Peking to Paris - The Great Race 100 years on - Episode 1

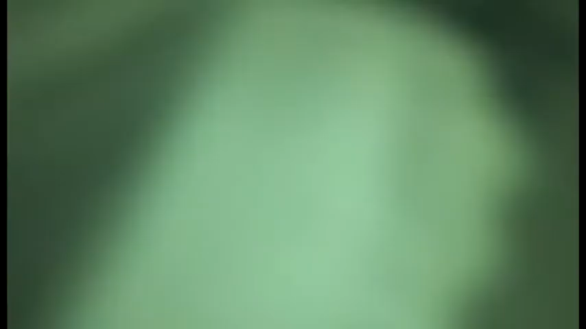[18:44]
In a room along the corridor, the Itala boys are finding the night shot setting on their camera. Coming into focus. Oh, he looks like a corpse.
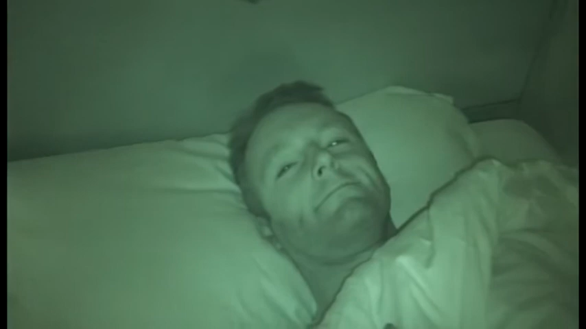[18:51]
Mr. Turner, any reflections on the day? Um, no. No. You're feeling a little bit nervous about tomorrow, and self-preservation. You've been talking to people about self-preservation. What's the words of wisdom there? The words of wisdom there are, we need to try and avoid getting hit in the face by coal, like we did today.